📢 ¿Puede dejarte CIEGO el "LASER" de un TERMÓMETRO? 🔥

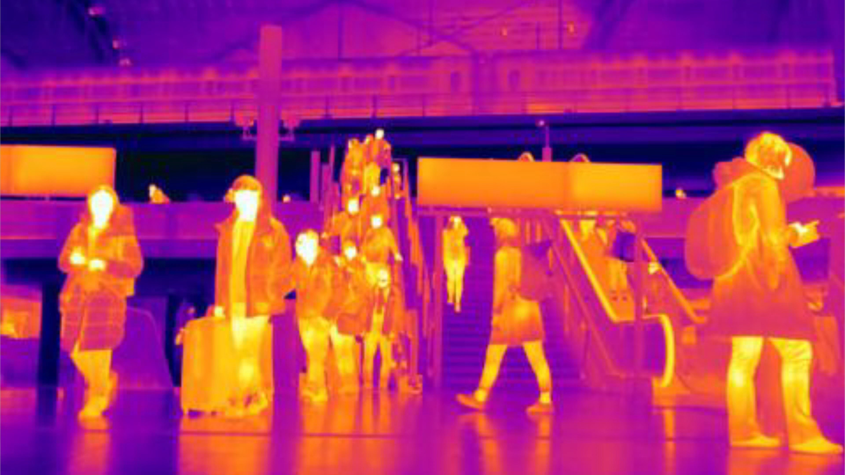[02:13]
Y ahora alguno me pondrá en comentarios, Jesús, los reptiles no emiten calor, son de sangre fría. Este tipo de termómetro con tecnología infrarroja detecta esa energía. Sus sensores leen la energía en forma de onda infrarroja que nosotros emitimos,